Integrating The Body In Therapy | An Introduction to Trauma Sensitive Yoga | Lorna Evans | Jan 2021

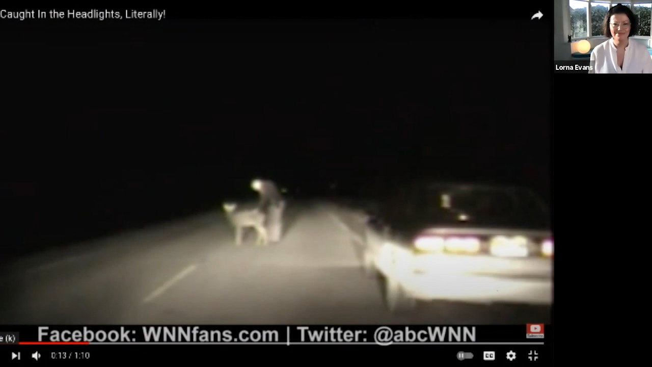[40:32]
He didn't move. Frozen in the road for nearly half an hour, holding up traffic, and then a sheriff's deputy was called, tried to coax the animal out of the road. When that did not work, he finally just picked the deer up and moved it to the side of the road. Eventually, it took off into the woods, and we should note what the officer did, however, is not recommended.
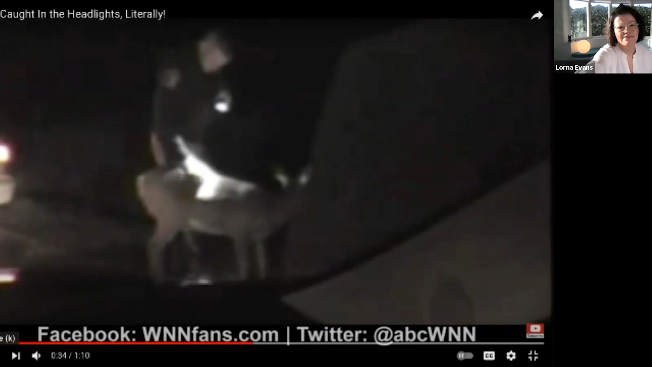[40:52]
But it's so interesting. It's like that classic deer caught in the headlights. It is.
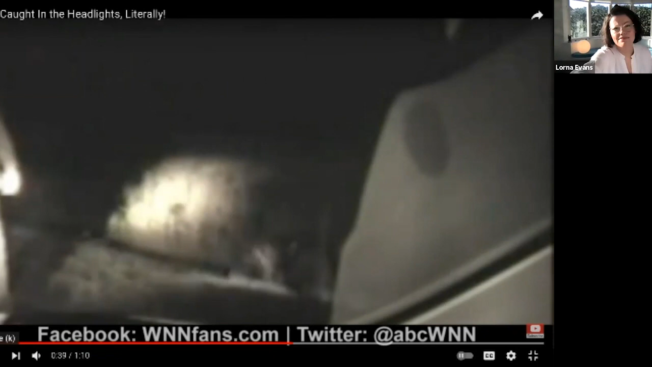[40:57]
Okay, so did you see the shape, the stiffness in the body? And let me jump back in.